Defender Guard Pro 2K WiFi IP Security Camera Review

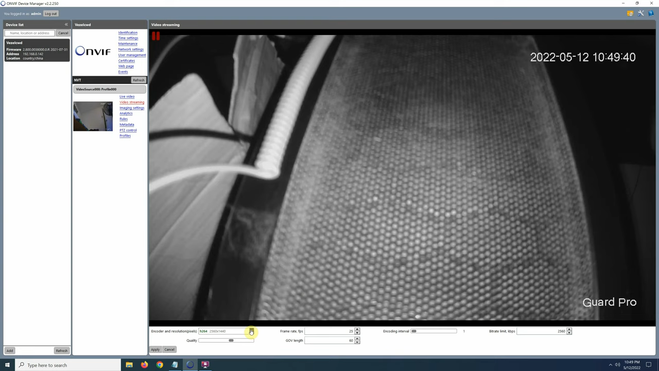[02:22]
And I did connect it to Unvif device manager without any problems.
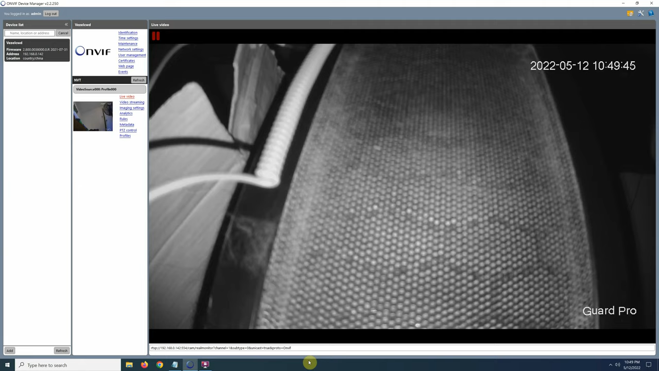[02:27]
However it do needs to be connected using a network cable to use Unvif. And it comes with a speaker and a microphone so you can talk and listen through the camera.
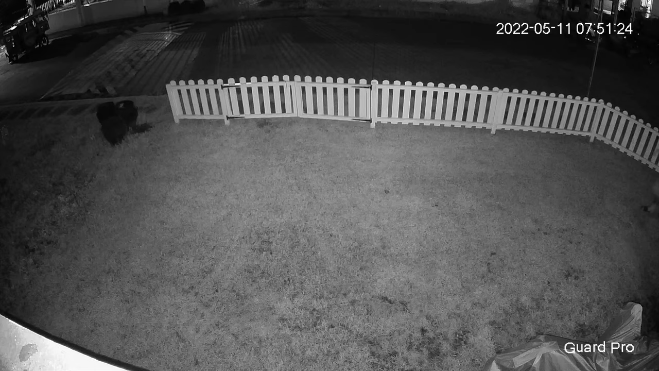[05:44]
This is night time using infrared lights also recorded with the highest image quality with audio turned on. And here I test the full color night vision using the spotlights.